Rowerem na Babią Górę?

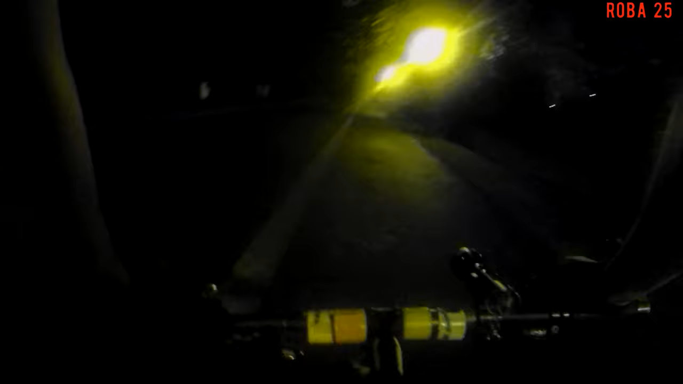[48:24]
Na Zodrzech jest już w czeskim Cieszynie. No jak widzicie, już jest cima, więc nie pozostaje mi nic innego, jak tylko jechać ku aucie. Tylko, że muszę najpierw tam trafić, bo za bardzo nie znam zarówno polskiego, jak i czeskiego, więc trafienie tam będzie nie lada wyczynem, tym bardziej po ciągu. Most Przyjaźni w Cieszynie, granica pod Świetluną,
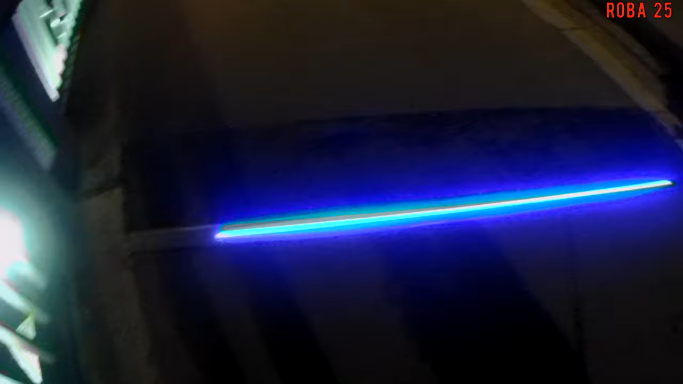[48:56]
już jest na terenie Polski.
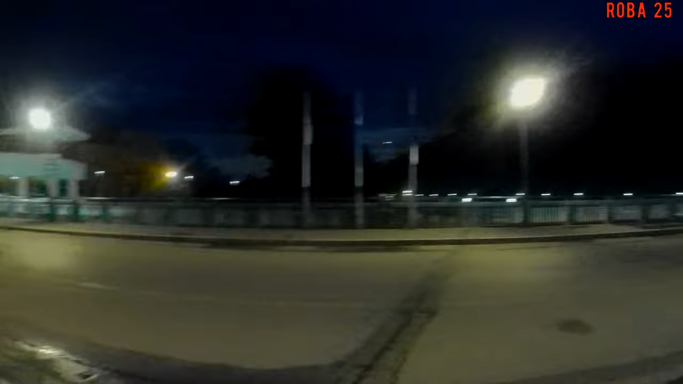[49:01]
Teraz robimy krok i że jest na terenie Czeskiej Republiki, rower mam w innym kraju, w Polsce,
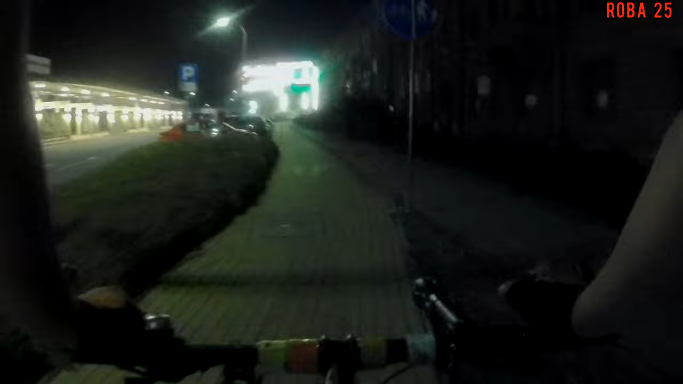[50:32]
No niestety tak niektórzy mają. A już się zbliżam do auta. Kończymy pomału ta rajza. Pomału, no już kończymy. W Cieszynie. Dzisiaj niemalże w całości rajza na terytorium Czech.
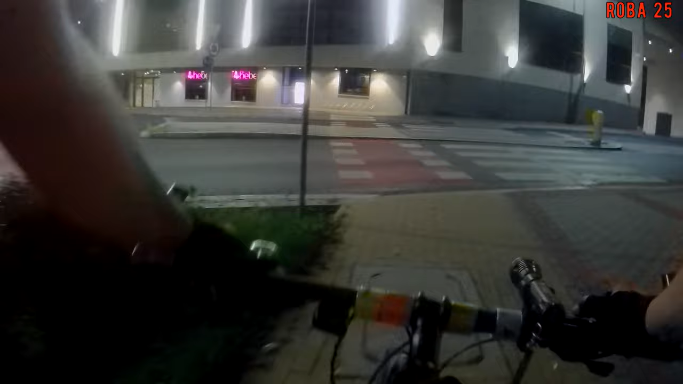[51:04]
W Polsce tylko dojazd do granicy i teraz jakieś centrum handlowe powstało. Tutaj już iść nie ma.